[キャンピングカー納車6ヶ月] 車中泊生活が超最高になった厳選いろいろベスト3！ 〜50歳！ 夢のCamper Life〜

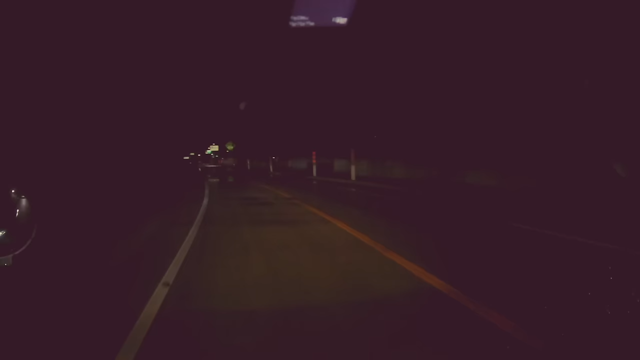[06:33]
そうするとね、真っ暗な道を進んでいって、もう何もないなっていうところにいきなりね、現れるのが道の駅上平ささらかなんですよね。
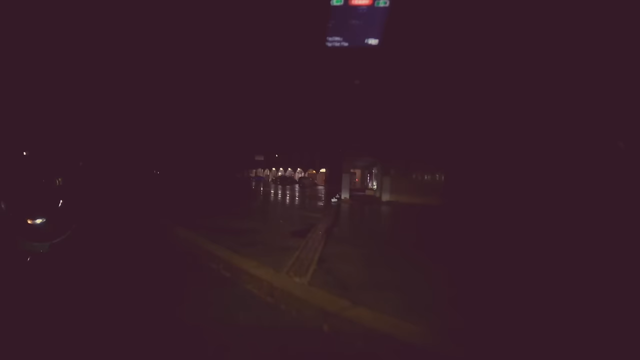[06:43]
でその中でも結構ね、その道の駅上平も真っ暗なんですよね。でこれ閉まってるなと思ったら、
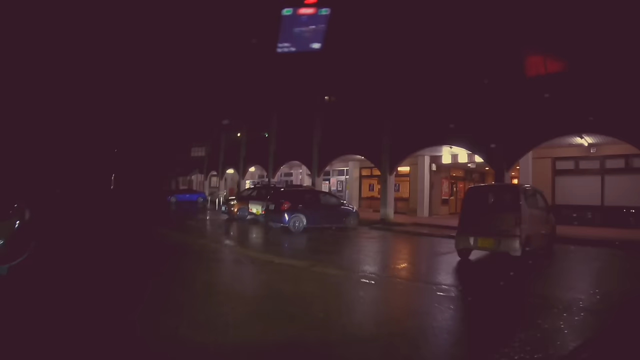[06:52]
その先にね、ポツンと明かりがあって、